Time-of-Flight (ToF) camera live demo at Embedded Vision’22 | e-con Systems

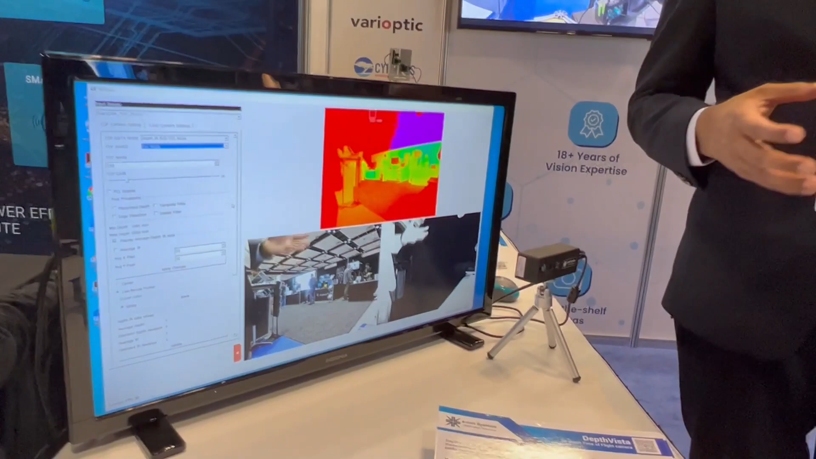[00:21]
One is it has to have hardware calibrations to maintain accurate level of depth and you need to have a host processor which can perform the depth computing to make sure the accuracy of the algorithm,
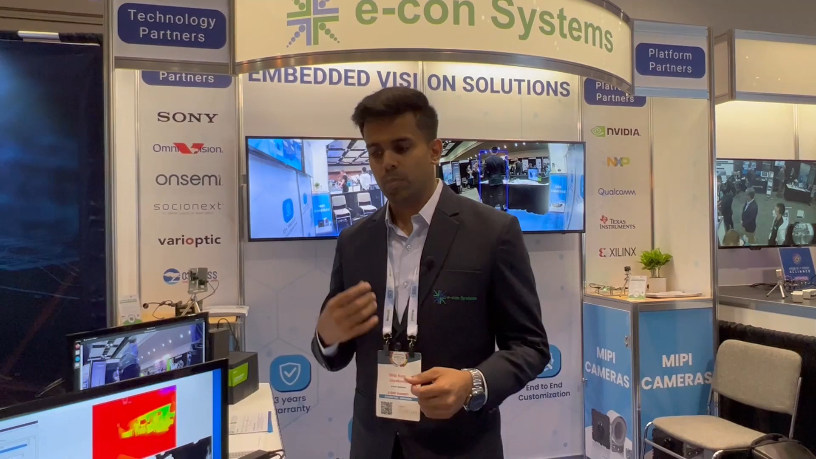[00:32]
accuracy of the depth is correct.
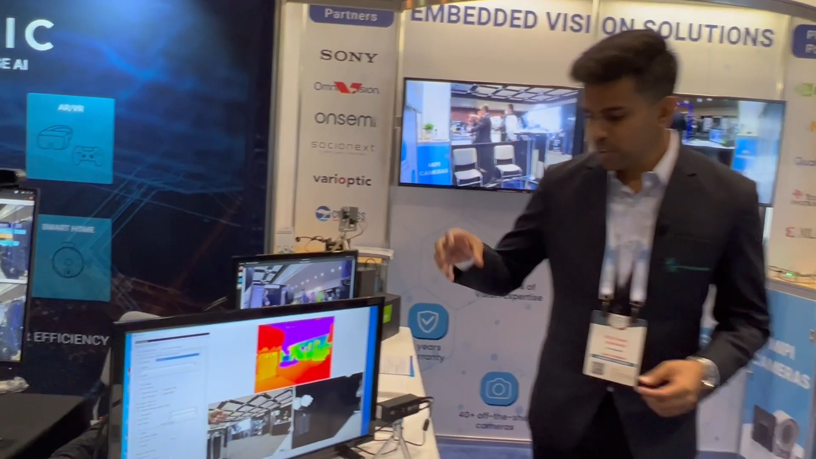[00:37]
Using the time-of-flight based camera allows you to solve that problem by removing the computational power on the host and move it to the edge.
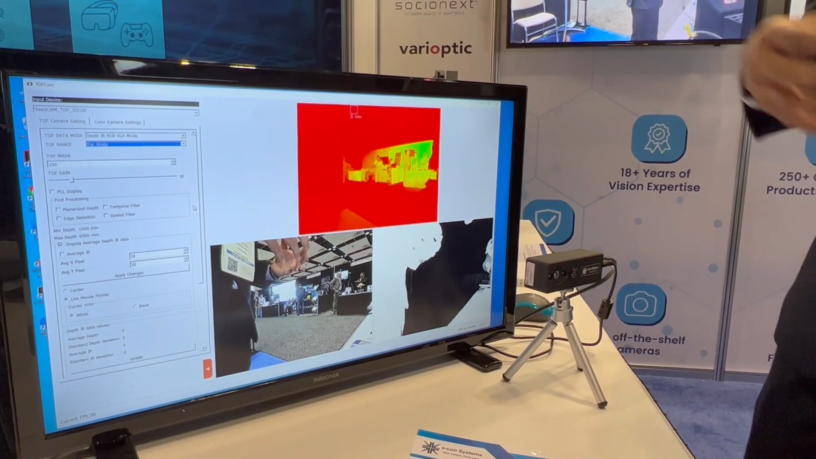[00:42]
Using the DepthVista, you can capture the depth directly from the camera because it has its own depth processor.